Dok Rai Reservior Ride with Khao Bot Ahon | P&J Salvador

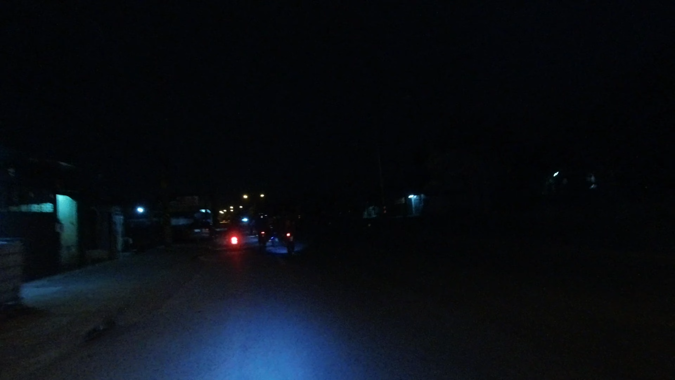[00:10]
Para sa ride ngayon, pumunta tayo sa Dokray Water Reservoir o Dokray Dam kung tawagin. Roughly galing dito sa bahay, mga around ako, kita nyo ako, medyo madilim.
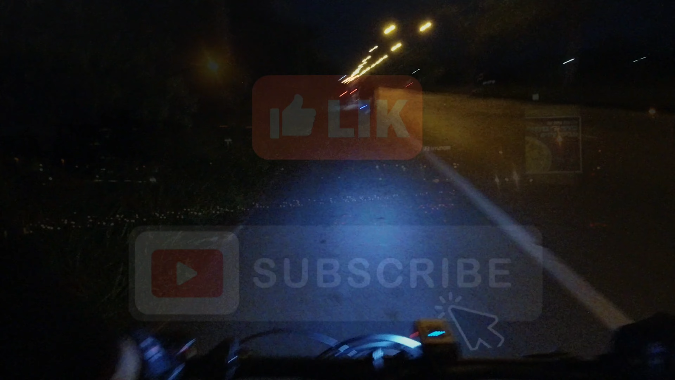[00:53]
So ayun mga paps, nandito tayo sa highway na to. Hindi ko alam po anong tawag. Pero ayan, dire-diretso lang naman to. Galing doon sa bahay, dire-diretso, tabi tayo ng Highway 36.
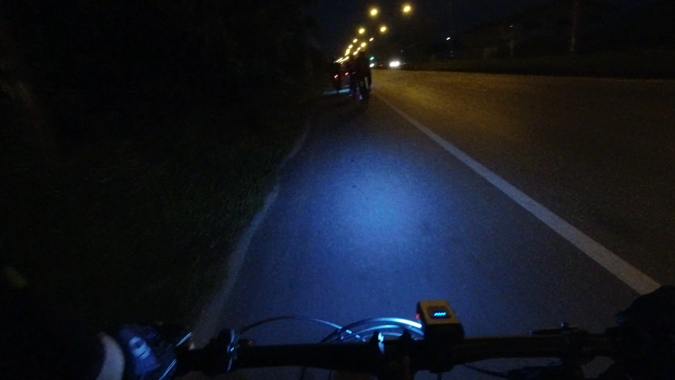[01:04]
Tapos ito na yung kalsada na yun. So, tayo eh, sumusunod lang din. Hindi ko pa masyado na tansya sa mapa kung paano papunta. Pero may usapan naman, walang iwanan. Kaya, actually, andito tayo sa huli. Pacing lang tayo. Para hindi tayo mapagod.